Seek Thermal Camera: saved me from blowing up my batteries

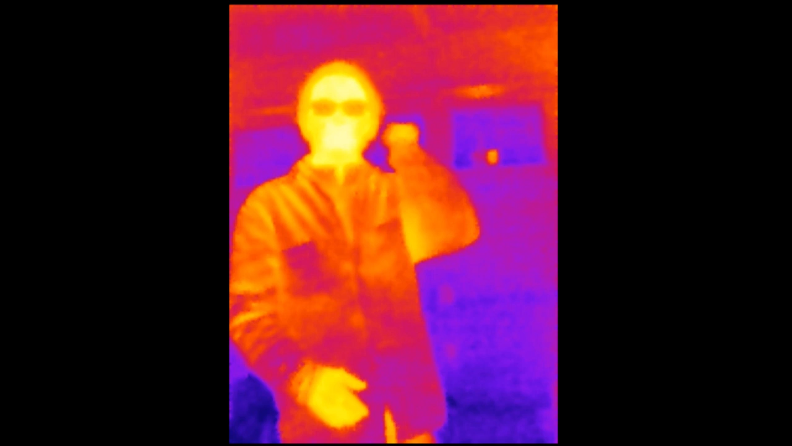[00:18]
so you are seeing through the seek thermal camera and you're seeing the heat of everything around you or at least everything around the camera this is thermal photography and it is amazing i finally got my seek thermal camera as you can probably already detect by me having a
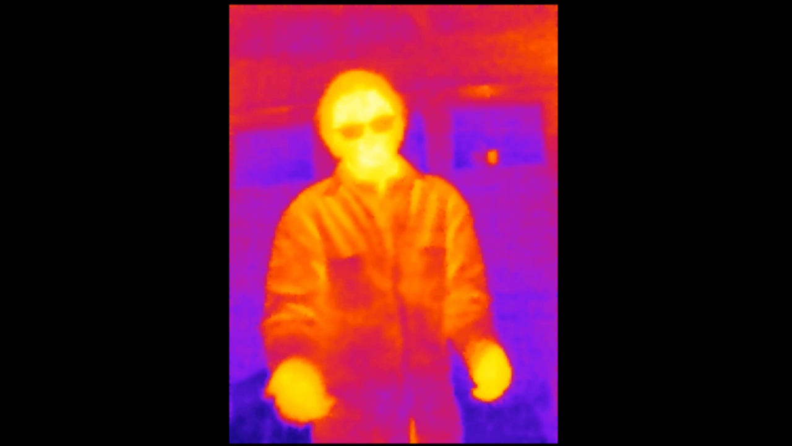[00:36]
seek thermal camera and i'm actually i was expecting it to be very sucky and i
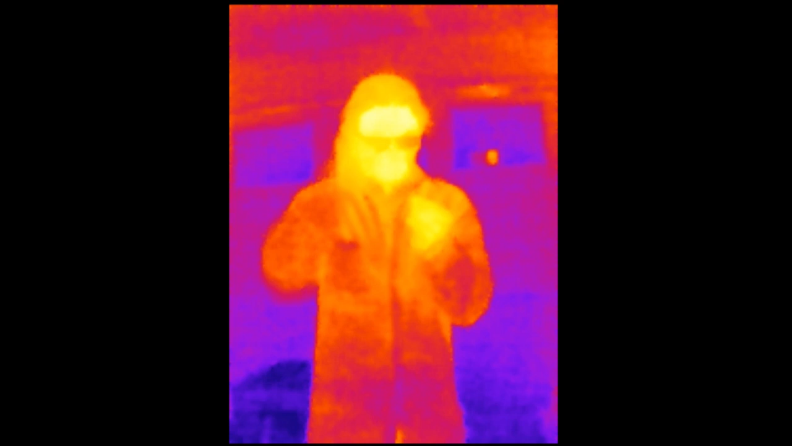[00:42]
thought it would just be one of those things that it would be brain crack where i i just had to buy it just so i i realized how bad the idea was because if i didn't do it then i'd be obsessed with the idea but i was actually very happy with this because i mean look at it
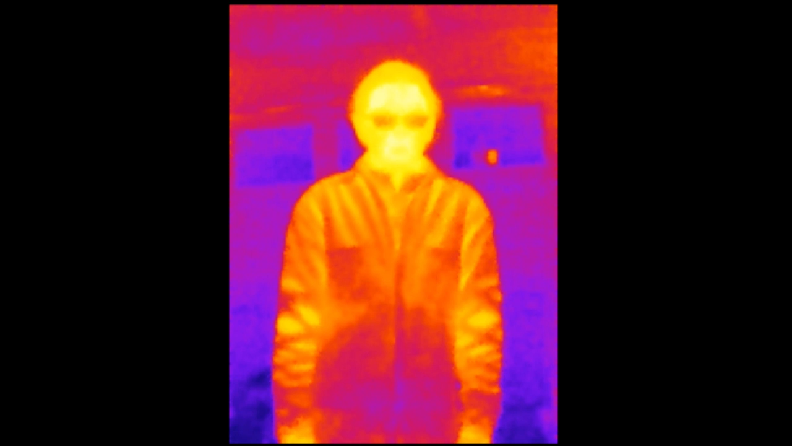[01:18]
still 250 dollars for this whenever you realize how much energy and how much or how much engineering goes
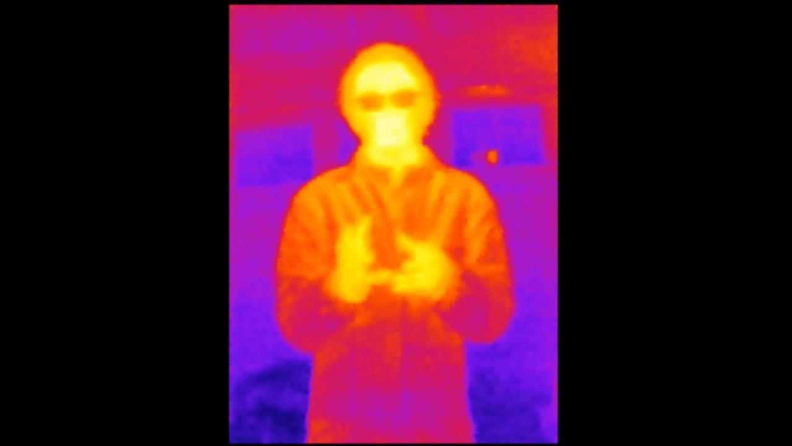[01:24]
into building the microbial meters the image chip because each pretty much each pixel of the image chip is a little thermometer that is raised up off of the silicon wafer by a method of 3d printing and then they etch away underneath it so it's it's the each pixel is thermometer it detects how much it's heated up by the light going through
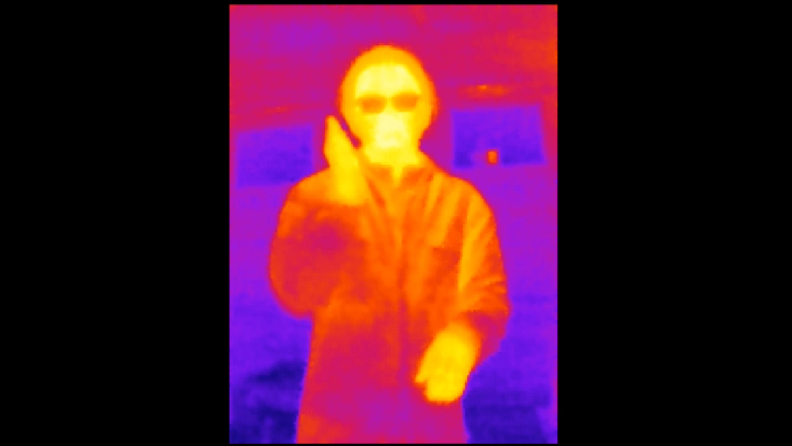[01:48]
the lens and onto the image chip but also the entire process has to be done under a vacuum so it started out on a vacuum it's built on a vacuum it's
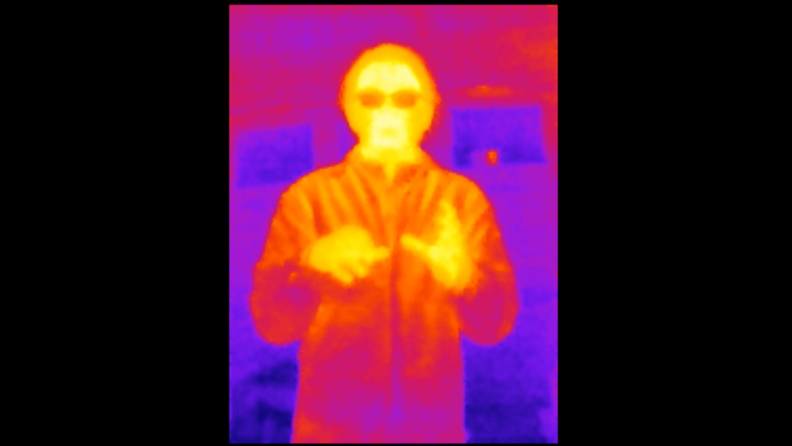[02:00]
etched away in a vacuum it's sealed up in a vacuum that chip is still in the same vacuum so it just it's a very complex method so that is it we as humans only get
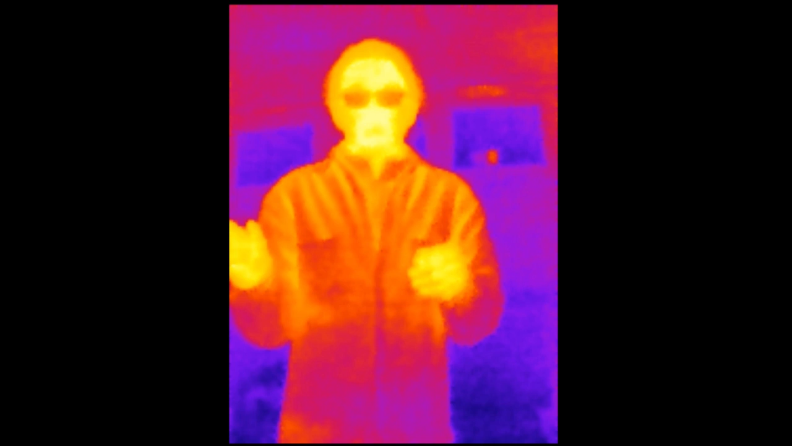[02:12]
to see a small sliver of the world around us we only get to see like a little whatever touches us whatever we hear in a certain sound range whatever we can whatever light hits our eyes in a certain light spectrum with a visible spectrum like for instance the camera that's recording the
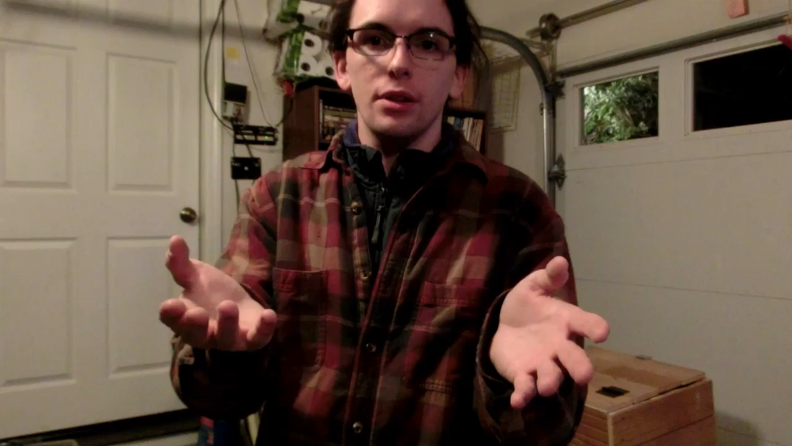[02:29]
audio because unfortunately that is one issue that i have with the seek thermal camera is that the app for it doesn't record audio also but they could always update update that later now with the seek thermal camera
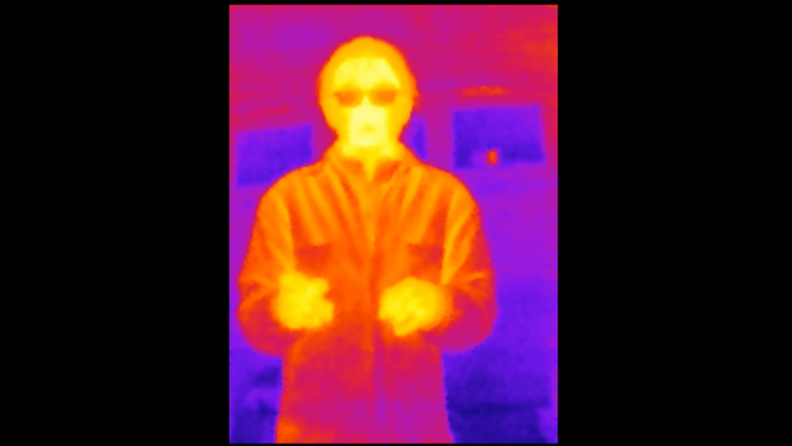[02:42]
you get a resolution of 206 by
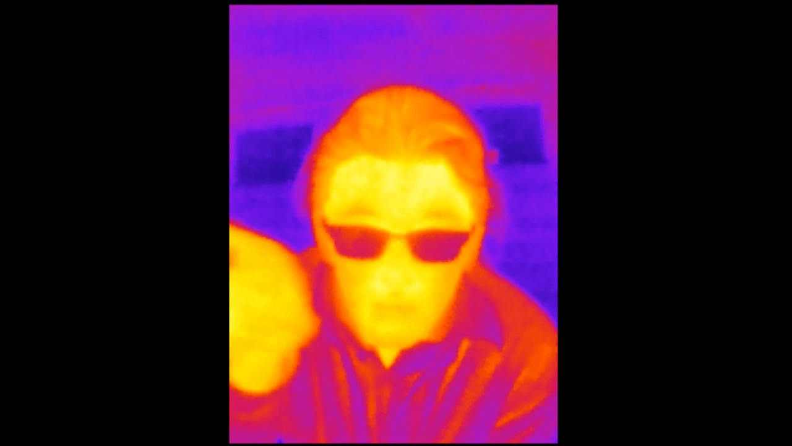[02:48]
156 i think now that's pretty small for a camera but for a micro boilermaker with 31,000 thermometers on it i have to say that's actually pretty good because for the price yeah
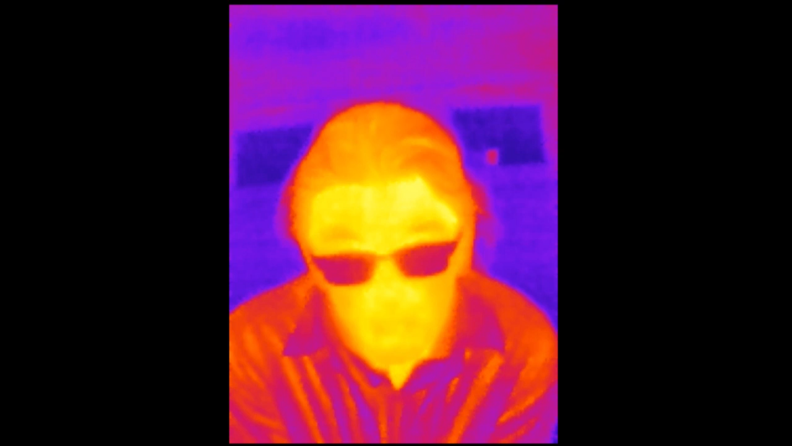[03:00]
now it's actually really interesting like i actually have two coats on because i just rode home it was a bit chilly outside so this is my now this is my
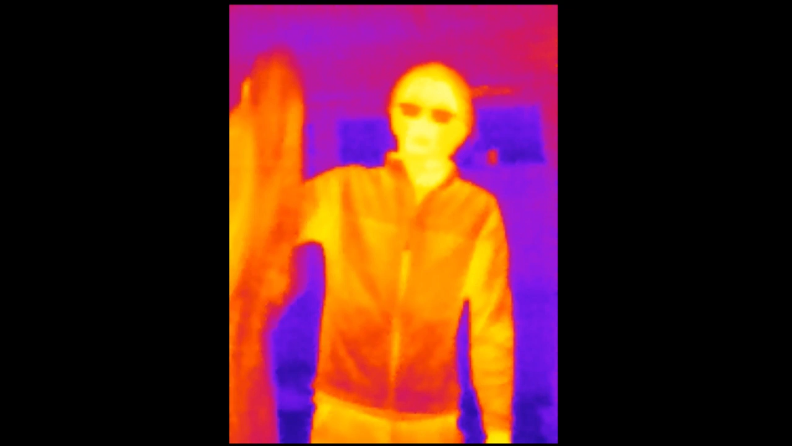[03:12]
like plaid or what checkered coat that i had it's kind of like my secondary
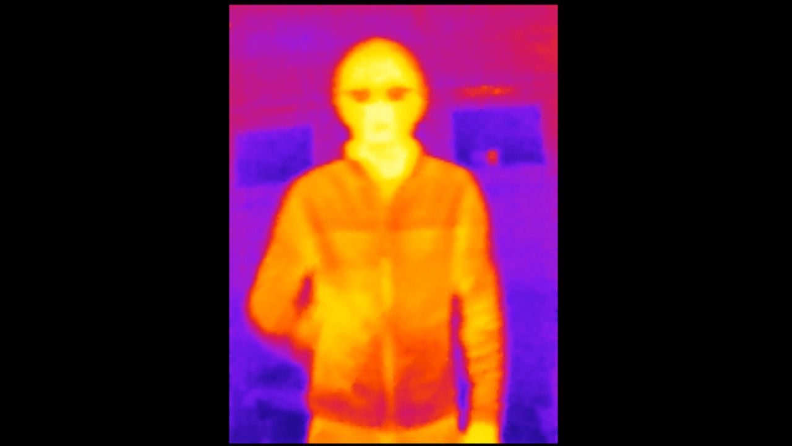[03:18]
coat and this is my purple one my normal one than normal wear underneath i'm really warm so i can take it off
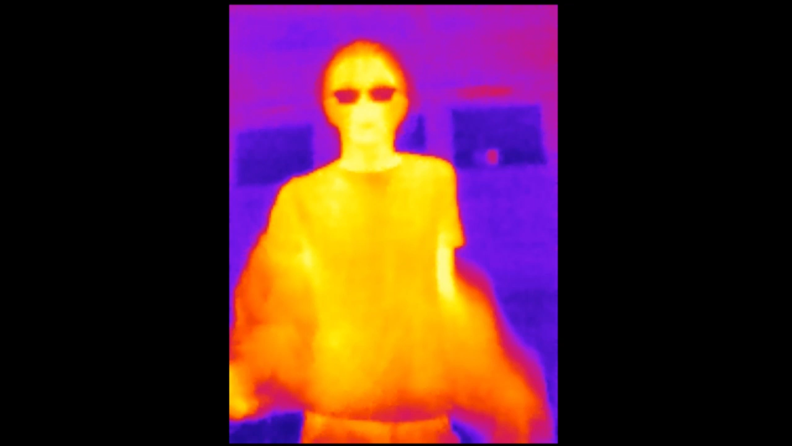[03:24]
it's very warm underneath it's kind of cool you can get really close now it's very interesting that i i think it's low wavelength or i just call it far infrared
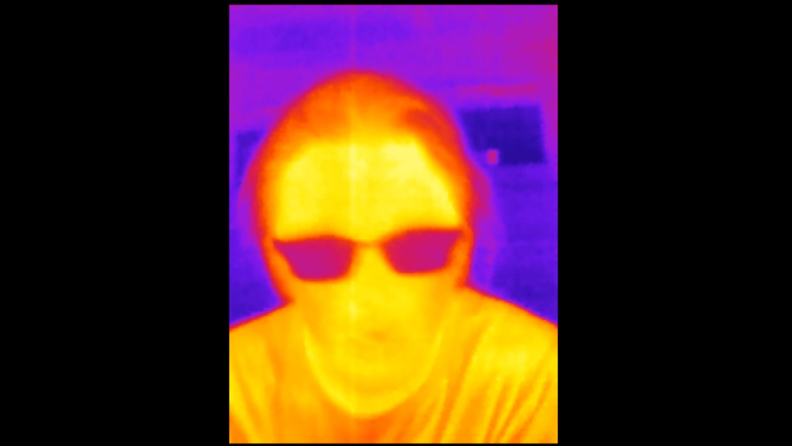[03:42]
far infrared doesn't pass hardly anything it passes through and refracts salt the i think i can't remember the name for the lens in this and also some other i think there's some other compound that's almost like a sapphire type thing it's like super expensive it's like no one's ever going to want to
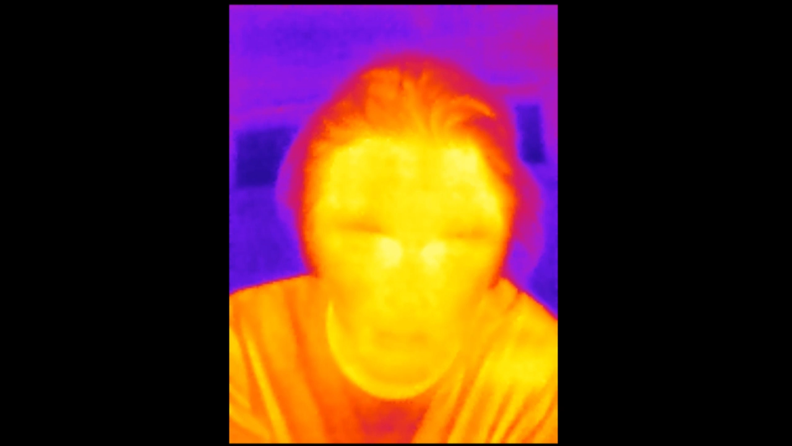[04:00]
afford that but of course a lot of things it's opaque now one interesting thing is that it actually can be reflected quite easily by like glass and metal
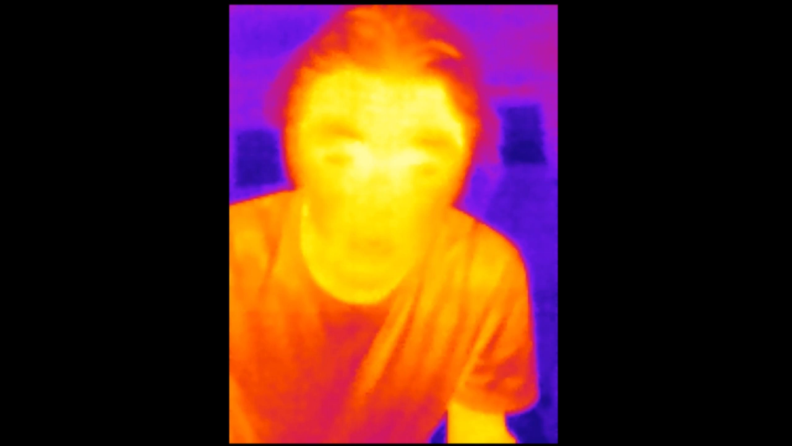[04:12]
for instance you look in the garage windows in the garage doors you can actually see the reflections of one of the
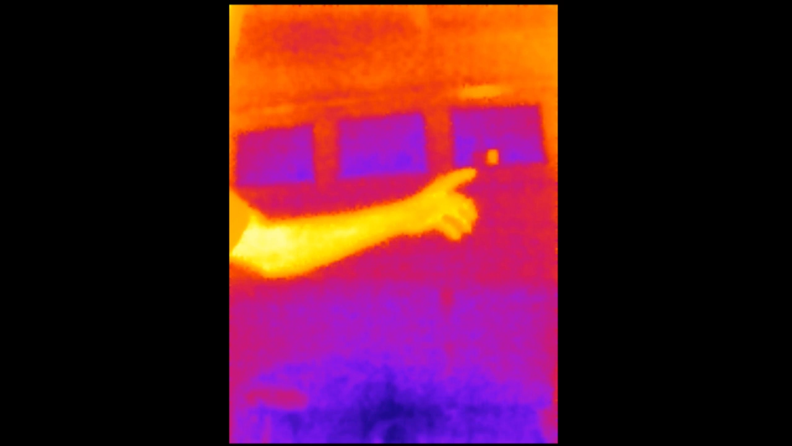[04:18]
light bulbs in the light fixture over there so it's actually it doesn't reflect
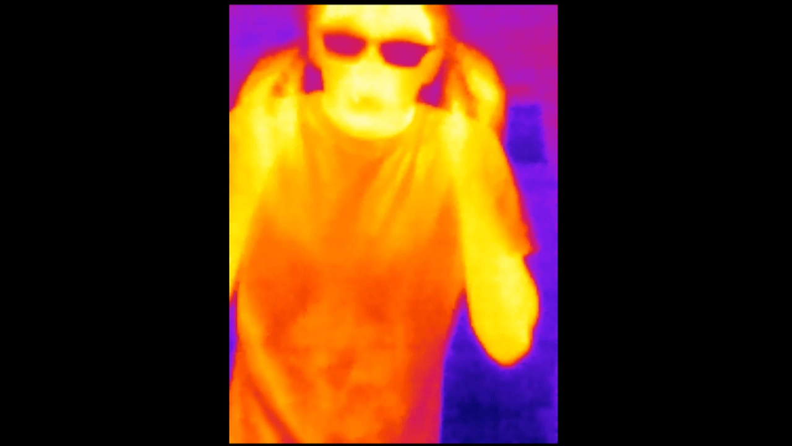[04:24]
very well but it does reflect a little bit so that's pretty cool now i have a slightly
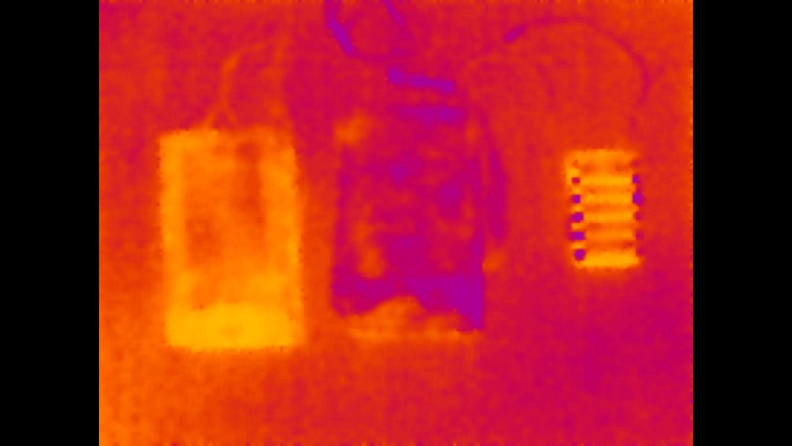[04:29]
thrown together battery pack in my electric tricycle and i
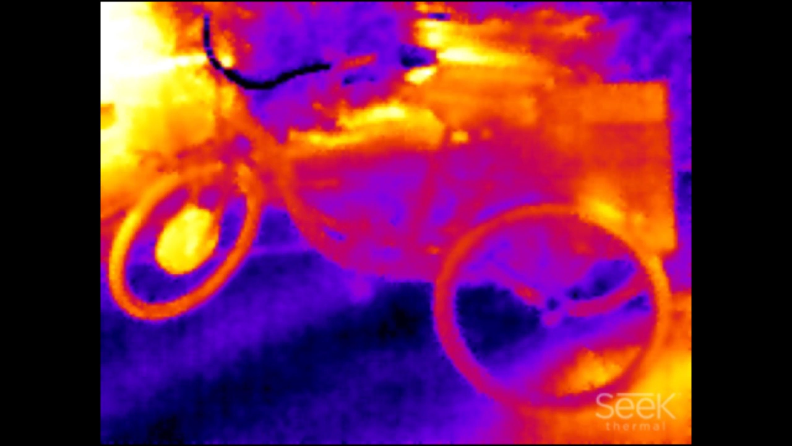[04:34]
noticed that whenever i took a picture of the trunk that i have or the toolbox that i have
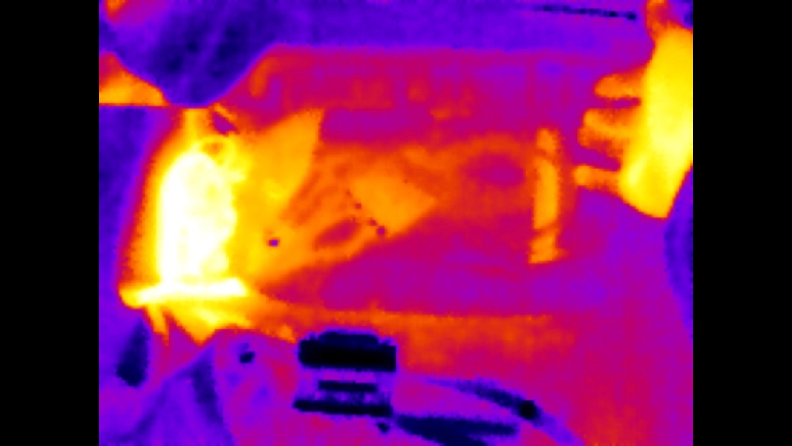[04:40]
all my batteries in it get it got very hot on one side well i
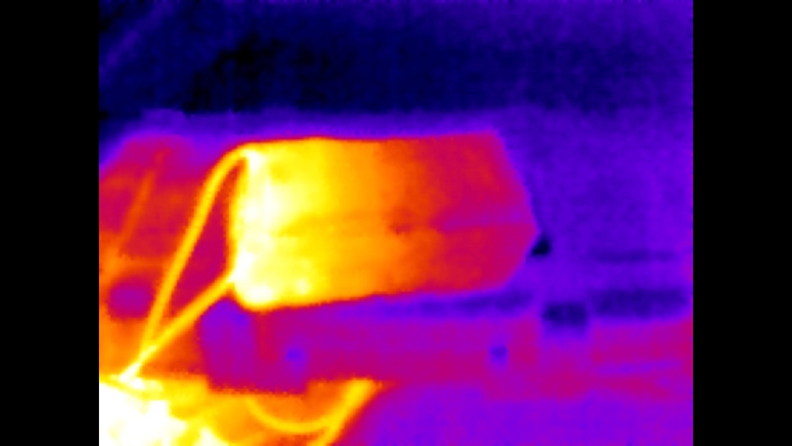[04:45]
opened it up and i found that there was actually a bad connection there was a
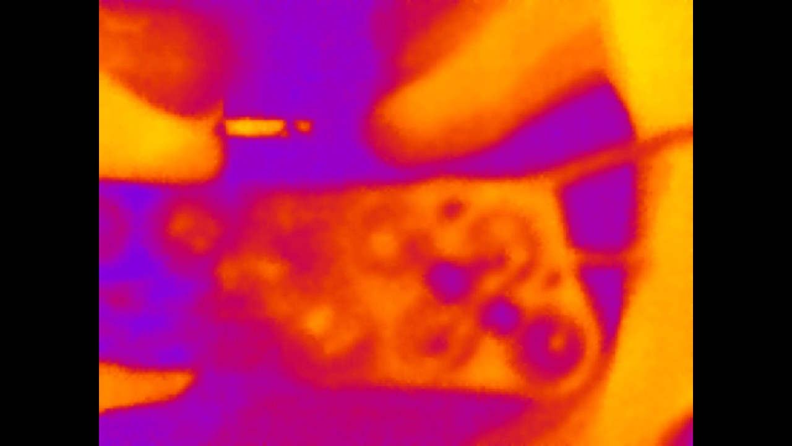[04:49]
cold solder joint in my battery that i made it's one of the newer batteries i made only a couple weeks ago and
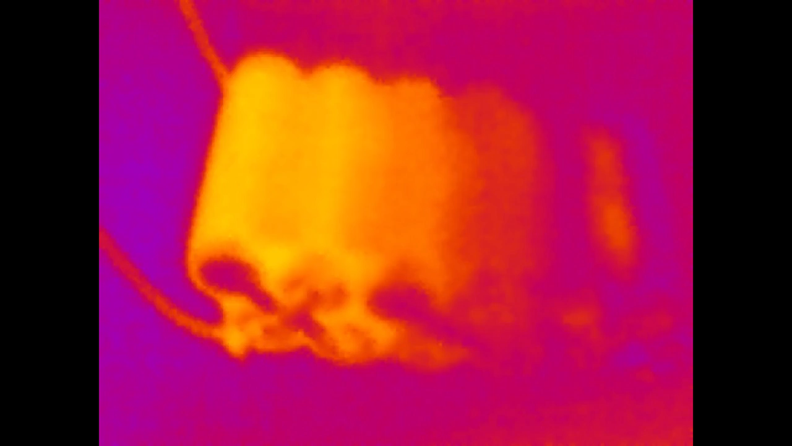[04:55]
so basically i was wanting to have the power being pulled from 12 cells due to a connection break it was only being pulled from four cells so i was really overworking those four cells and that could definitely cause a lot of issues so i fixed that and i just got my battery packed together and i just wrote it here and there is really no noticeable temperature difference on
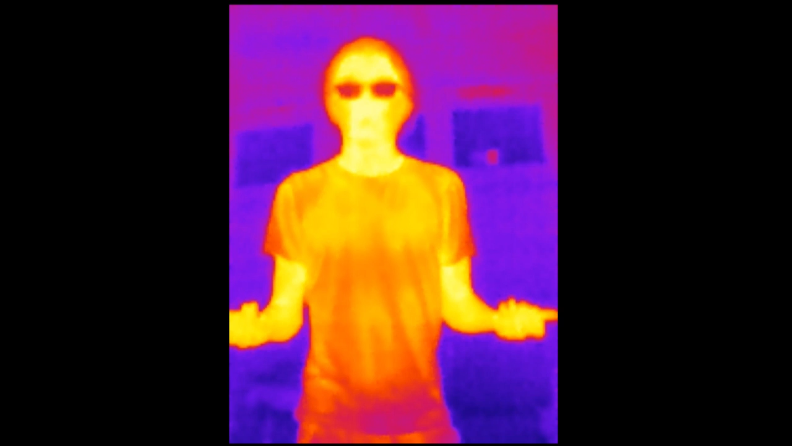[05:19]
it and that that that's just freaking awesome because you always hear people talking about how lithium batteries get really hot and stuff like that but i am very adamant that lithium batteries only get hot if you're